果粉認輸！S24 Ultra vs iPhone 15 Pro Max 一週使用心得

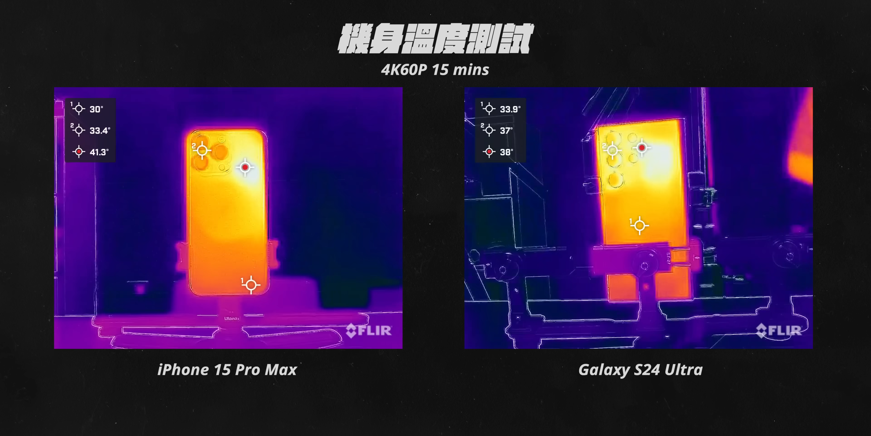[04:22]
热模板去加强的话是不是真的热度都集中在同一点大家可以看到就是15分钟之后iPhone最高的温度来到了将近44度然后S24 Ultra是大约在39.4 39.